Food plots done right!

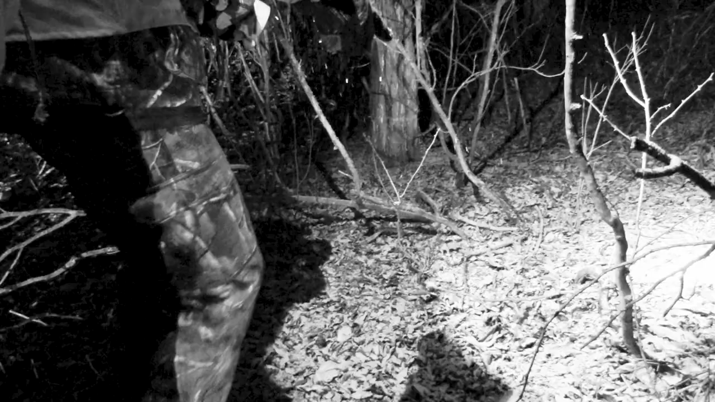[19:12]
There's blood right there. She went left. There's blood. See that one? Yeah. She went left.
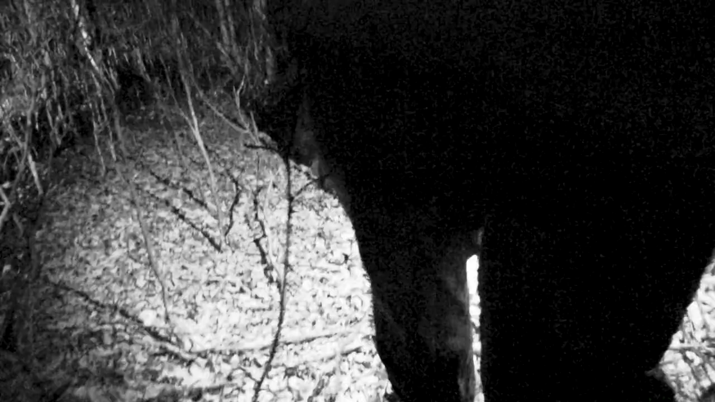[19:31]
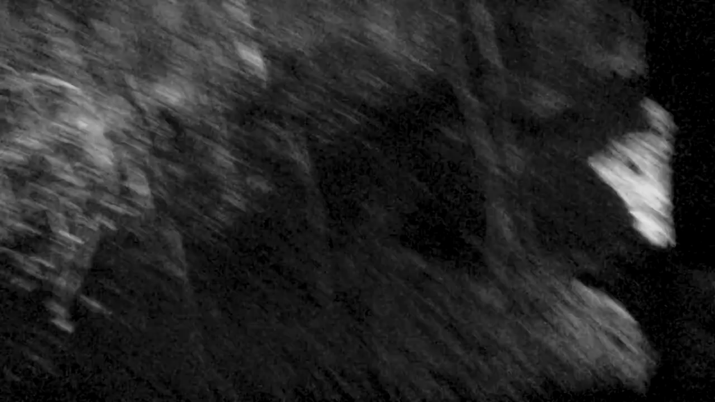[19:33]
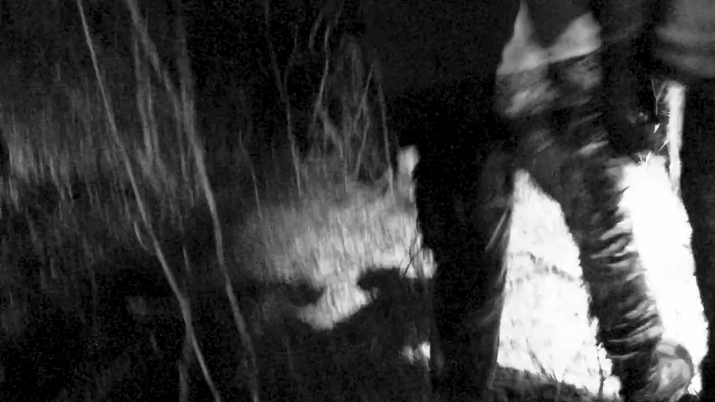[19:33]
Take your time. Yep, just take your time. Oh, there's blood right here. Blood right there.
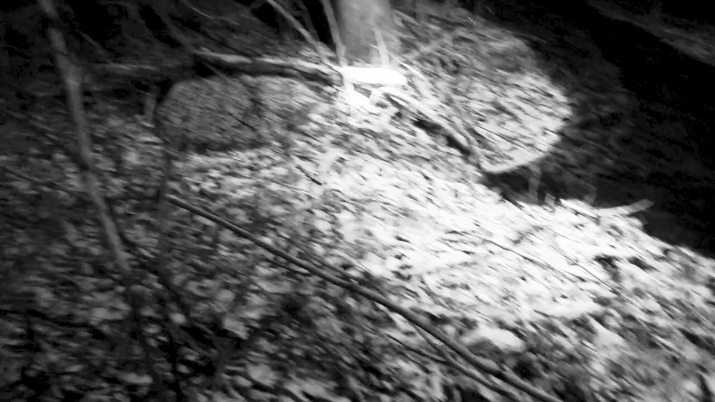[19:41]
Right here. There's blood right there. Right here. Right here. Keep your light down. Keep your light down. Right where your foot is. Yep. It smeared all over that tree.
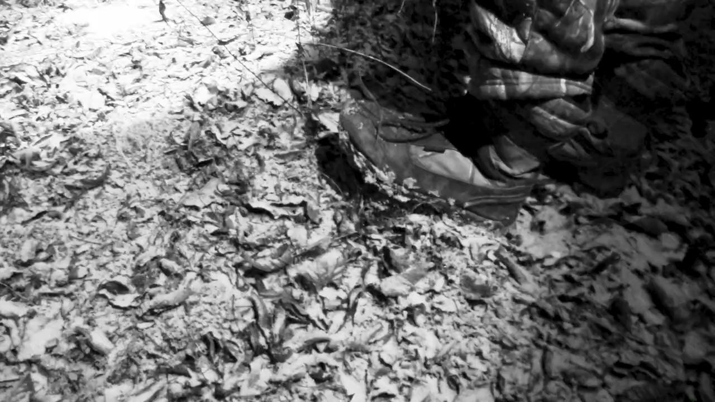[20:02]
Oh, there's lots here. Oh, there she is. There she is. She's right there.
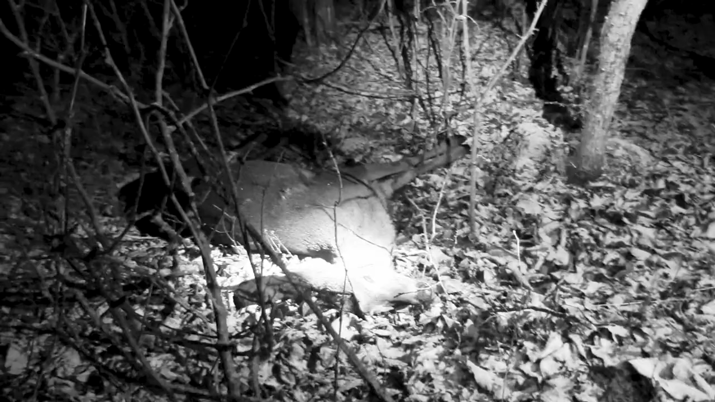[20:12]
She's pretty close. There's the bike. There you go, brother.
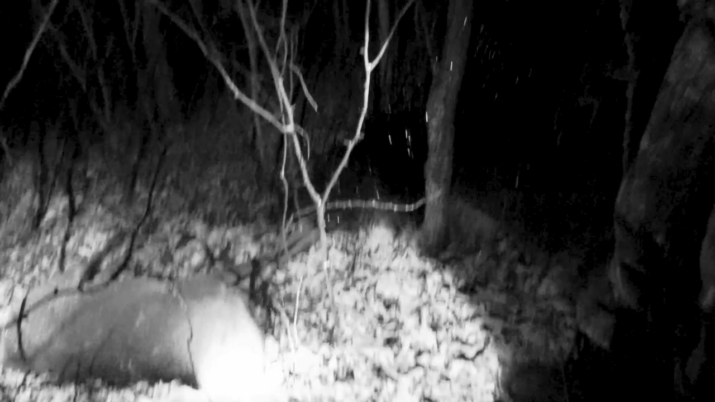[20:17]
Yep. Let's do it. We'll pull her head off. All right.
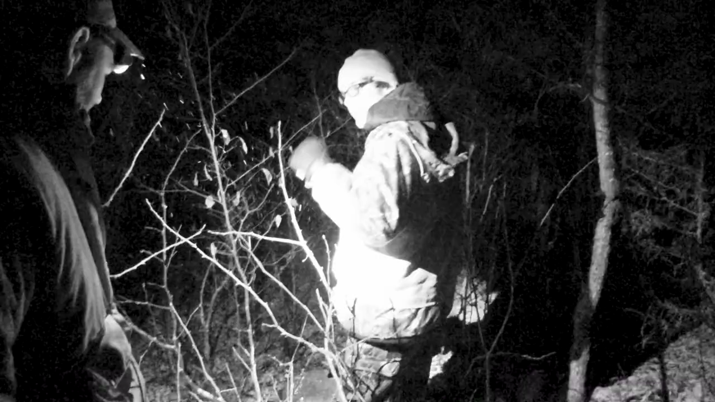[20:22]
Take my glasses. Nice to meet her. Tell me if you like it. All right. We're not 30 yards from the quad. No. Right there. She didn't come in the woods. We must have hit her good. We were a little nervous there with the video at first, but. It's right here. You can see. The hole marks right there. Oh, yeah? Right here.